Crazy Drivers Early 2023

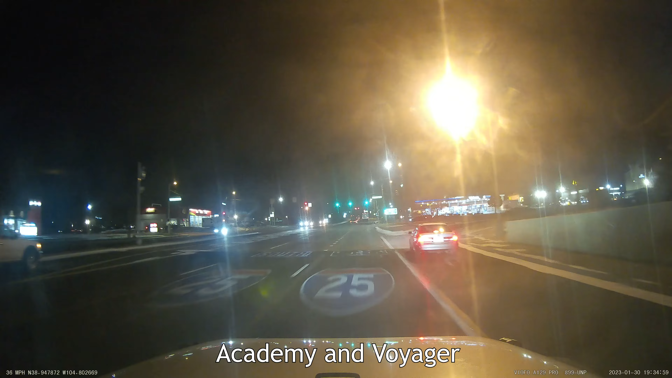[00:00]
Don't pull out in front of me! What the s*** is wrong with you?
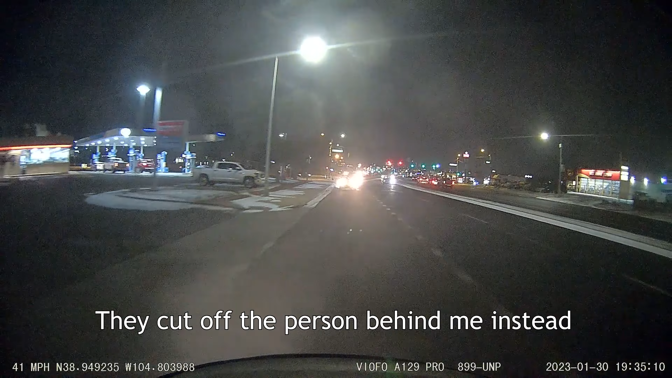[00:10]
Go ahead. See if I care. Straight away my wife steps in. Are you f***ing mental? Whoa!
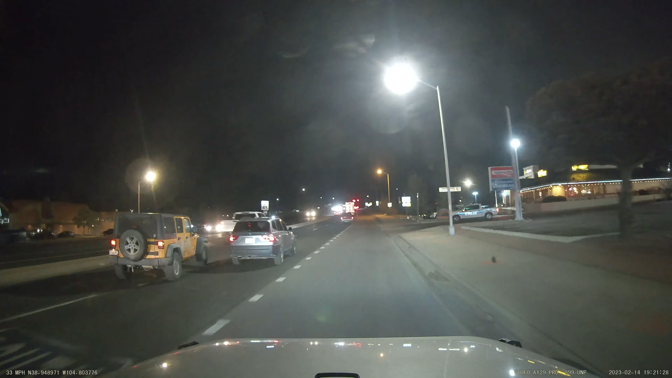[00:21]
Darling, what we have right here is a learning opportunity. This is what they call one of them teachable moments. That's what this is. I've told him not to touch that fence repeatedly. He still wants to touch it. Wow. You're going 35 on the interstate?